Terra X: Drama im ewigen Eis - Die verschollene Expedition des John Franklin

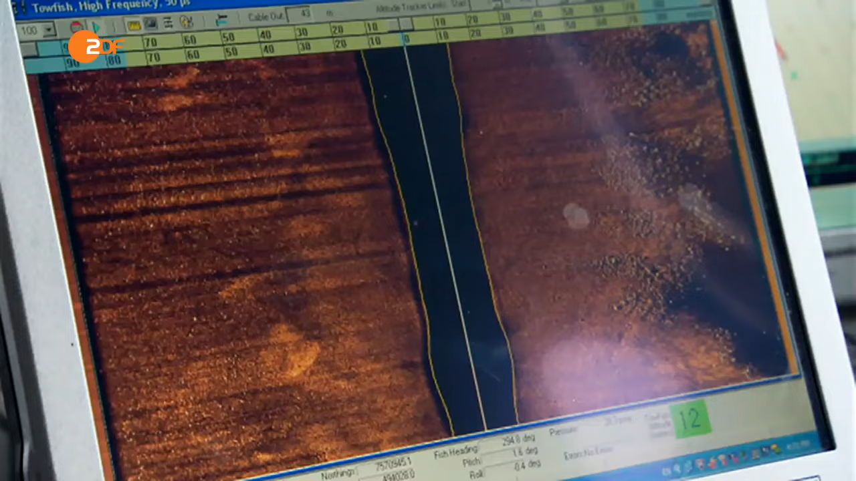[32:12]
Früher suchten wir nach Wracks, in dem wir Taucher hinunterschickten.
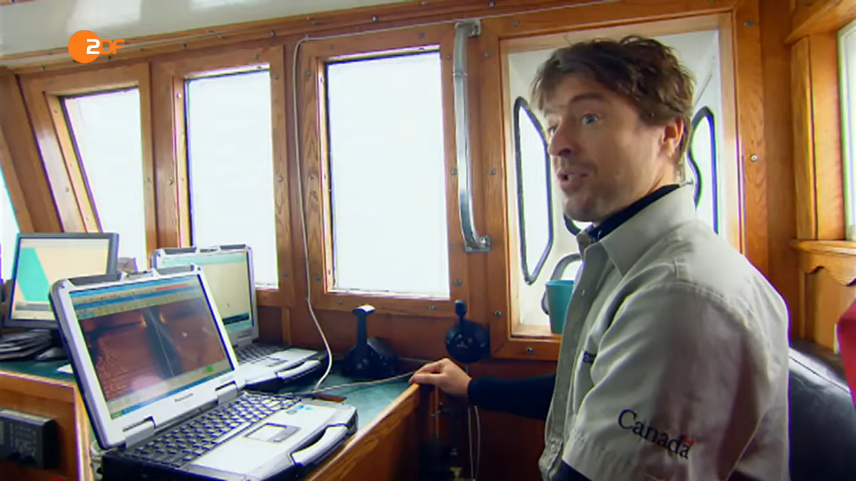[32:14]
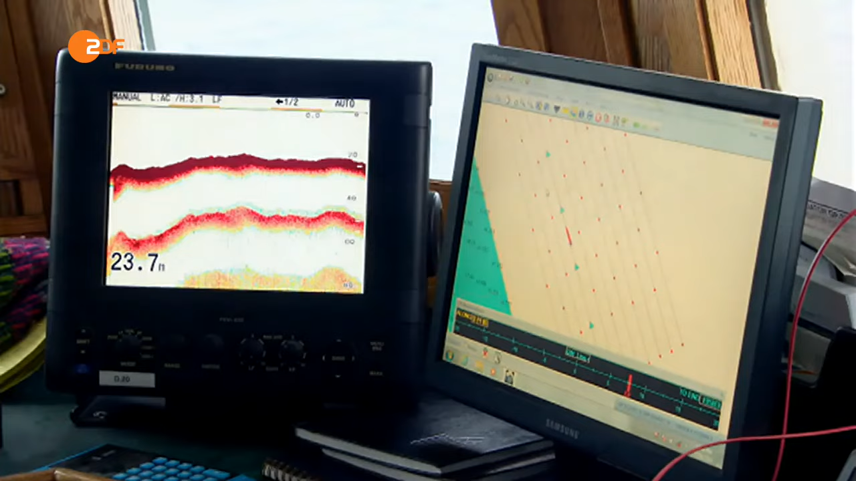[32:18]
Heute sind wir in der Lage, einen Bereich von 200 Metern Breite abzusuchen, ohne dass jemand dazu ins Wasser muss.
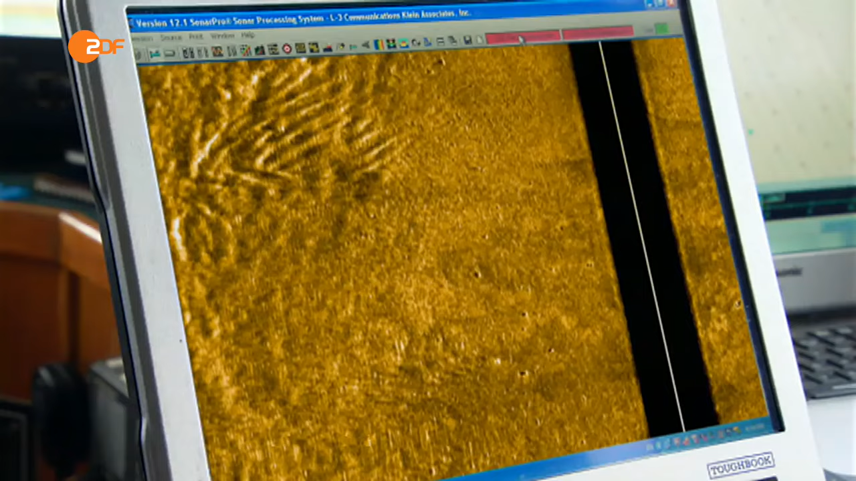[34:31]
Es war eindeutig der Umriss eines Schiffswracks.
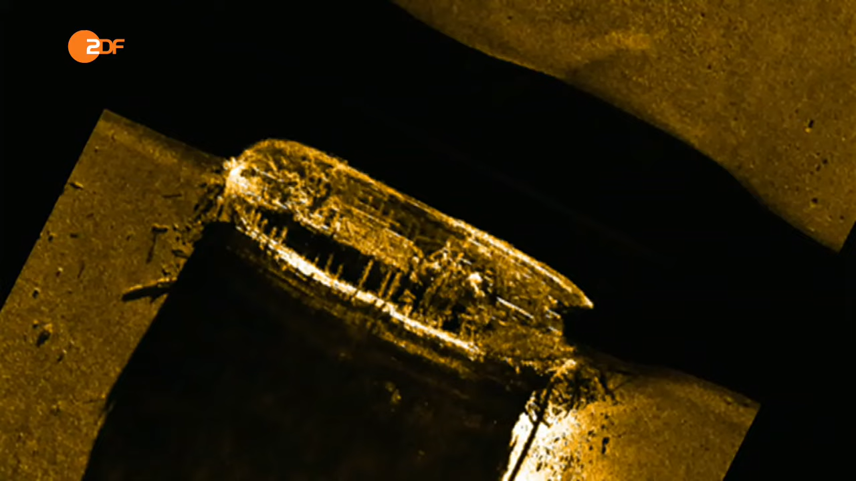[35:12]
Oh mein Gott, wir haben einen Scherz gefunden.
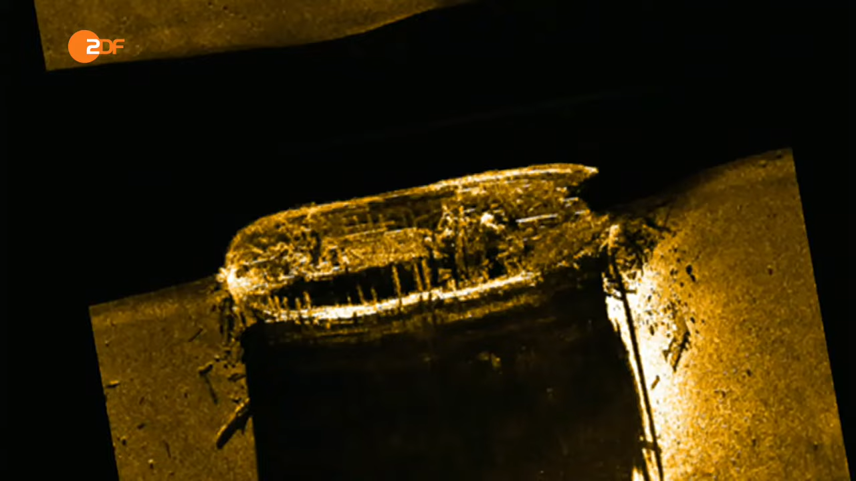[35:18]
Voller Informationen. Und wir öffnen hier ein Fenster direkt in die Geschichte.
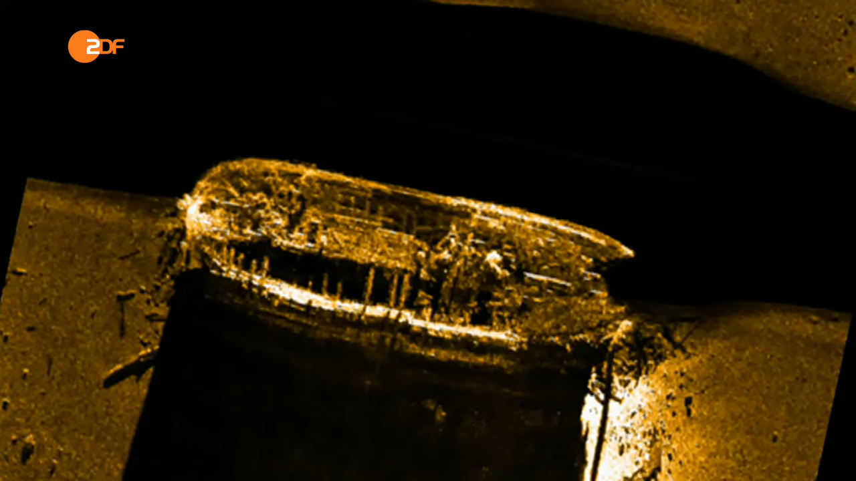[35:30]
Franklins Schiff. Für die Wissenschaftler geht ein Traum in Erfüllung. Das ist ein großartiger Augenblick.